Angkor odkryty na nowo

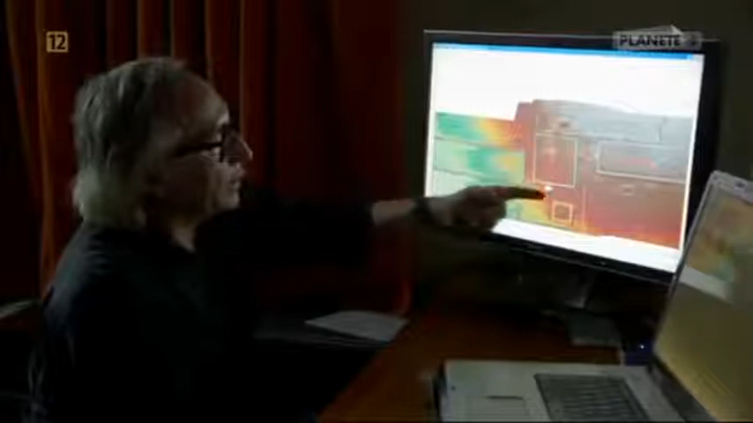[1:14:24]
Oś północ południe łączy Pimenakas ze wzgórzem Pnombakeng i jest tamtejszą świątynią.
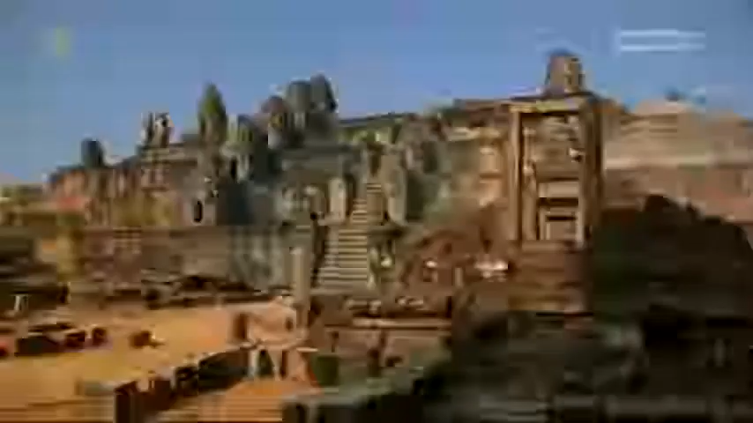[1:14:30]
Wzgórze Pnombakeng stało się święte pod koniec IX wieku, gdy założycie Lankoru zbudował tam świątynię.
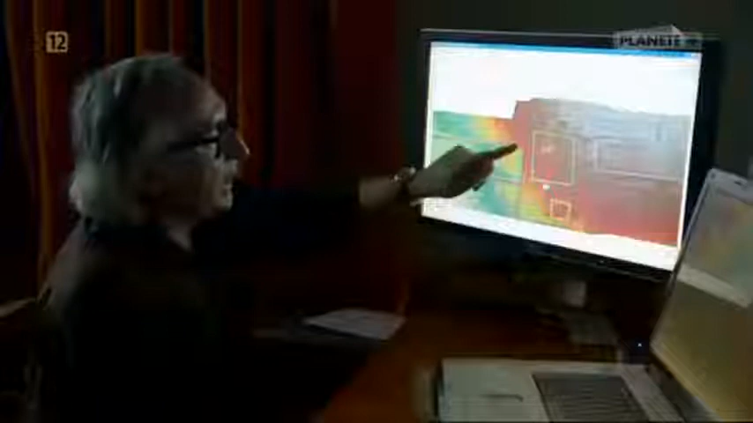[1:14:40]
Oś wschód zachód łączy Pałac Królewski z Barajem Wschodnim i Mebonem Wschodnim, czyli budowlą stojącą na środku zbiornika.